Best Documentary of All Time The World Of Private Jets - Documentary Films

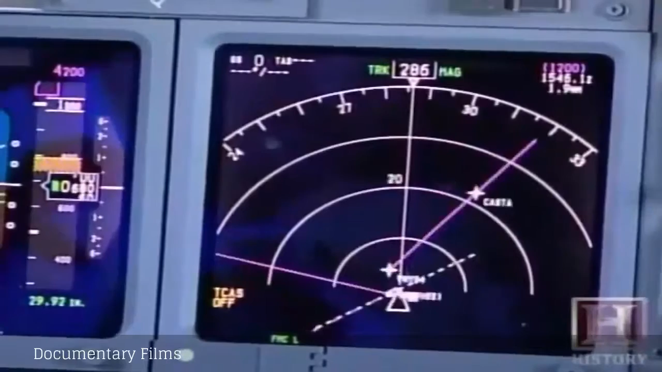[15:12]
It is also equipped with Windshear Avoidance System. In weather conditions, it might be dangerous to the aircraft.